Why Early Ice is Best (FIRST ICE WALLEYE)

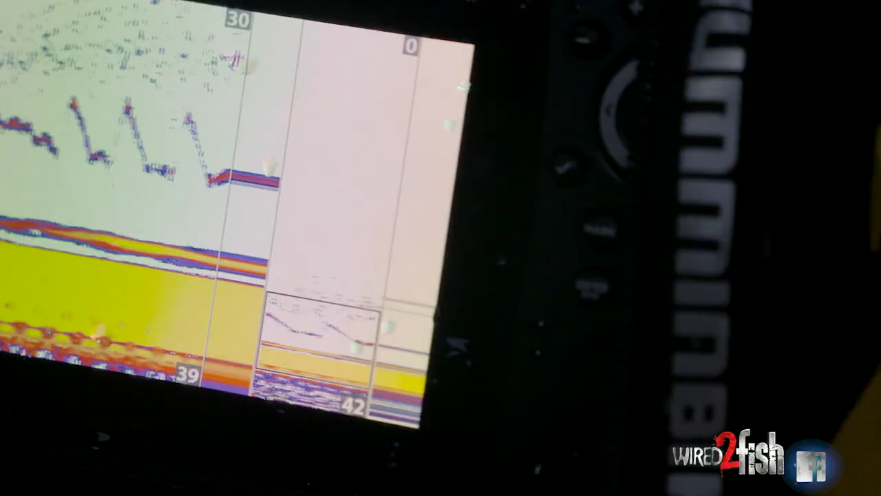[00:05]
there's a second fish this one's a lot hotter
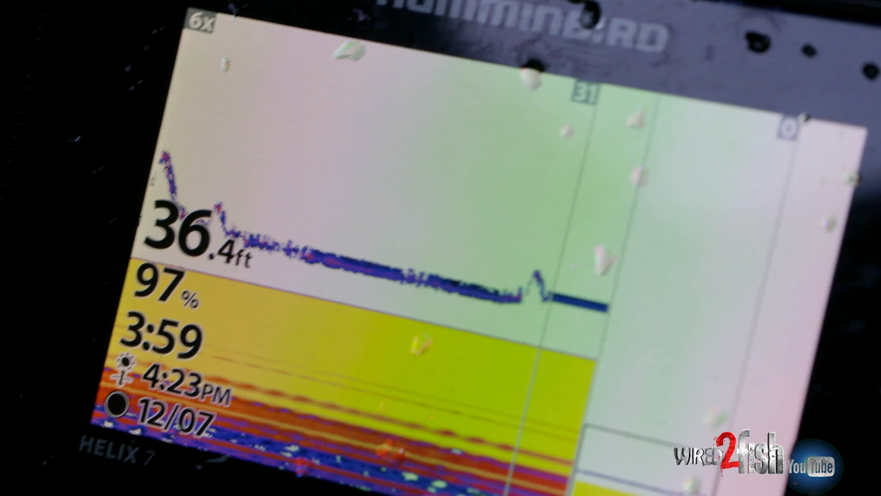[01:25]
On screen: depth 36.4 ft
minutes before the sun sets when the fish has started triggering moving up onto this piece of structure
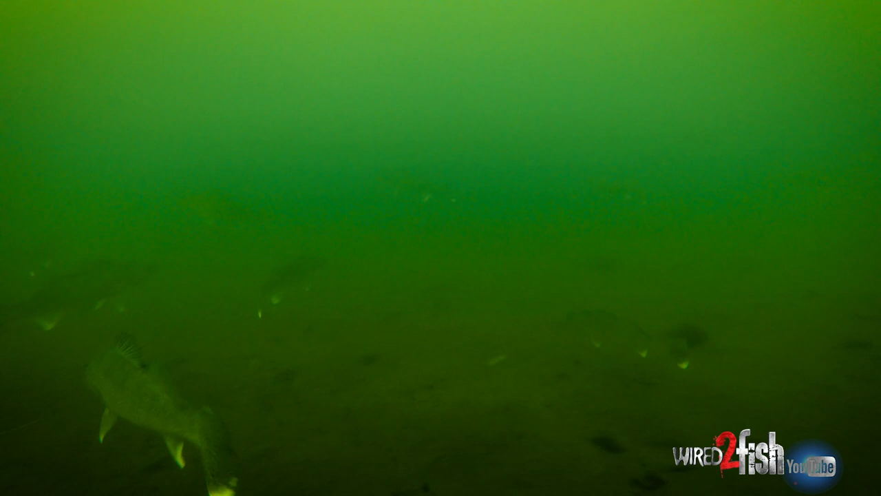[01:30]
because like i said we get out here early a couple fish are coming through maybe one or two they weren't really eaten and now the first two that i've ate in the last five minutes have come at around 355 so that's something i can stick in my history and know for maybe the next day or throughout the week what time those fish are actually moving up on the structure
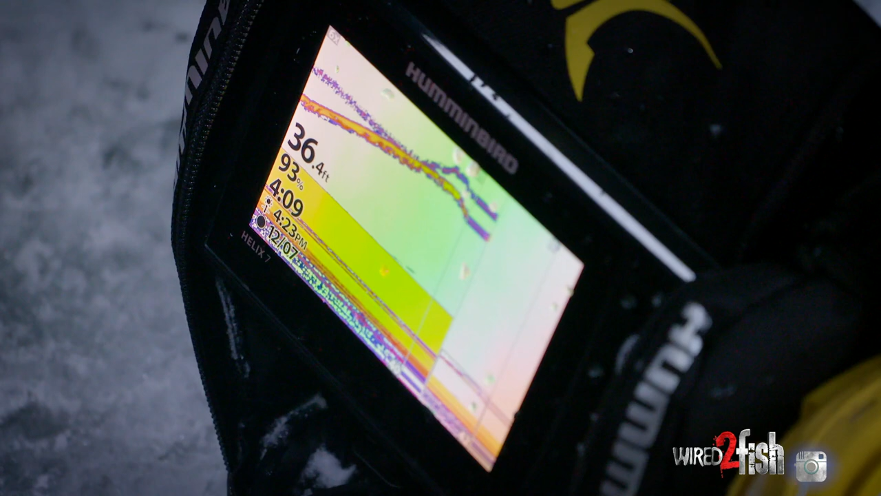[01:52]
On screen: depth 36.4 ft
oh there's another one on the bottom breaking off see that one on the bottom see if we can get some competitive action going here one on the bottoms pretty interested yep yep
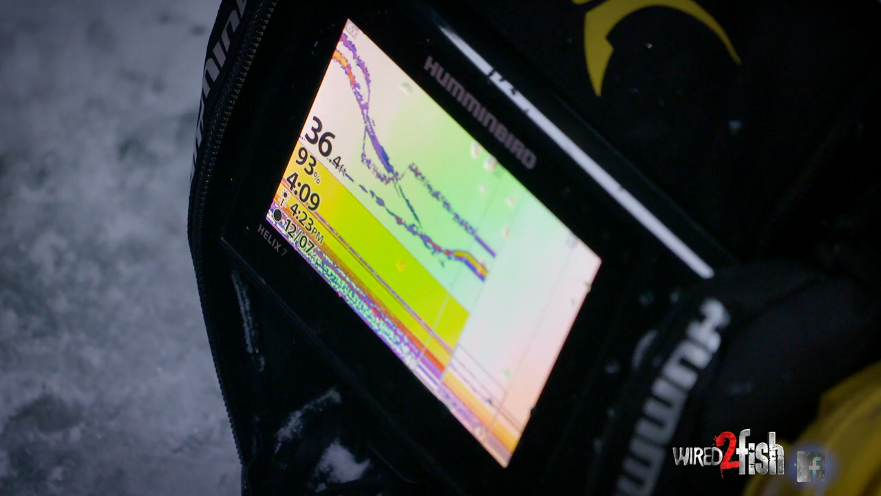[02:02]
oh that should have been the time
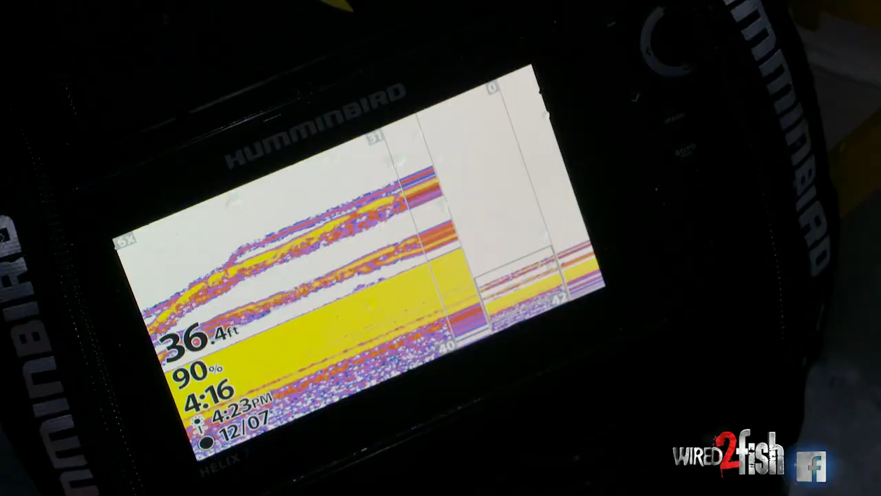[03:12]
On screen: depth 36.4 ft
is at 31 feet and 36 feet of water so we're five feet off bottom and i'm i'm jigging at the top of that and these fish are flying off bottom to hit it so there's always a huge buzz every
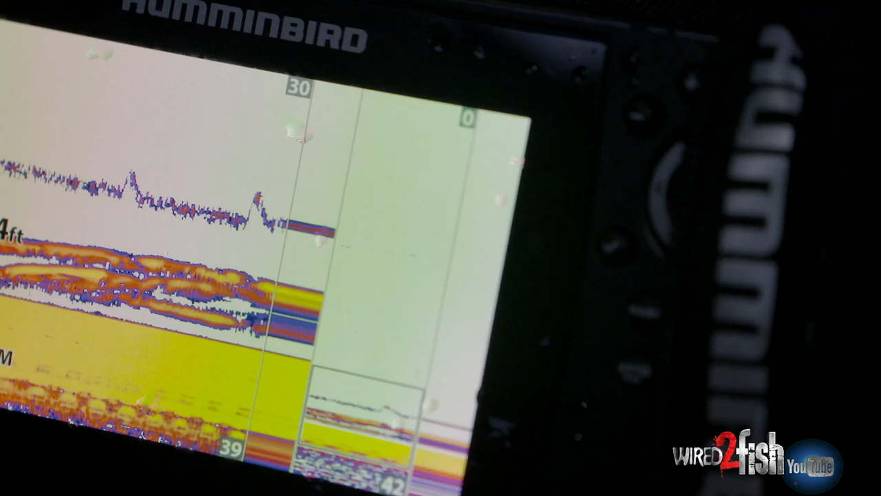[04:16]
fish again four fish they are oh here this one's flying this one's absolutely that one